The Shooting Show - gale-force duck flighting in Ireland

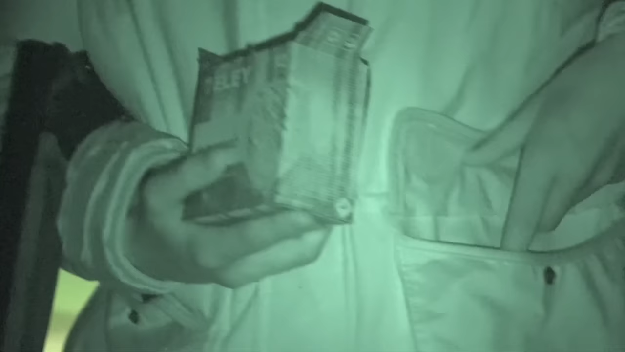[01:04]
Jason Doyle and Aaron Pickard but when we get there we find Jason shouldering a camera instead of a shotgun.
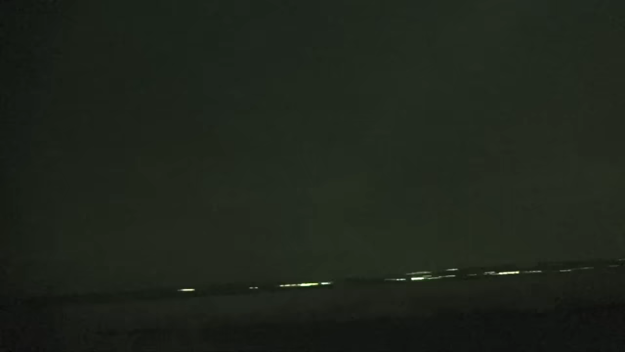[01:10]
Still, two cameras and one gun is better than no guns at all so let's get to it. It's still too dark to film as we get the first rays of sunlight
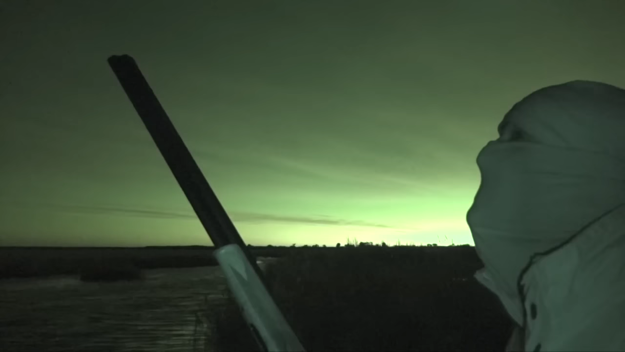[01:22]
over the horizon but the boys already have everything in place and as we switch on the IR, Aaron wastes no time in getting down to business.
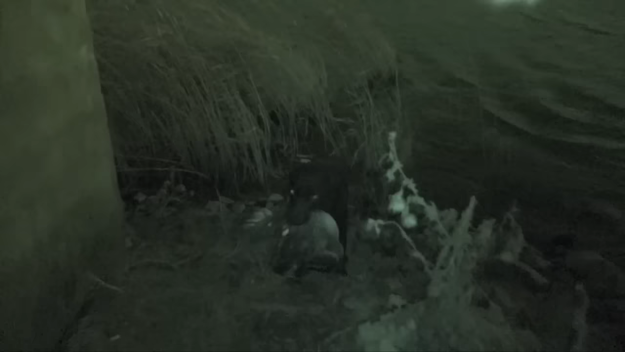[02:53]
Four shore shooting can be a grueling affair but everything seems to be coming together nicely this morning with a steady stream of ducks coming in. Good boy, bring it on.